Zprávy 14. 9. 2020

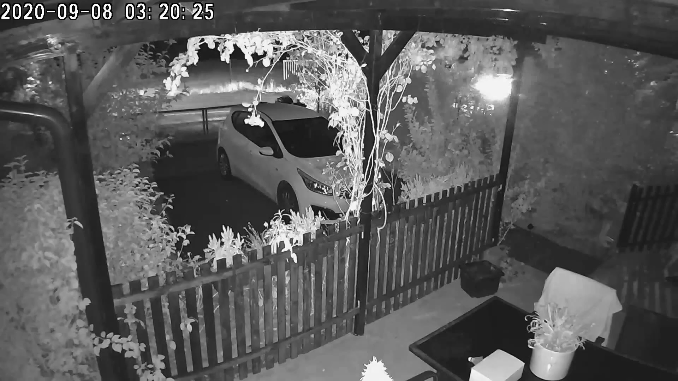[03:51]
Úterý 8. září v půl třetí ráno k rodinnému domku na návsi přijíždí auto, ze kterého vystoupili dva muži, třetí zůstal v autě. Muži vlezli na terasu a začali ji prohledávat. Nic zajímavého zřejmě nenašli a tak za chvíli odcházejí.
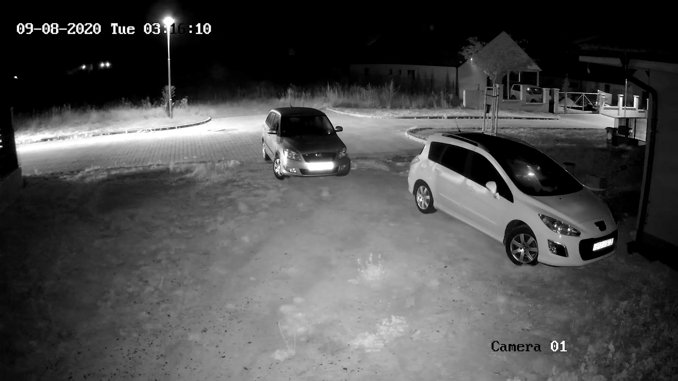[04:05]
O tři čtvrtě hodiny později je zachytila jiná kamera, jak odjíždějí. Zřejmě mezi tím naštívili ještě jiné domky.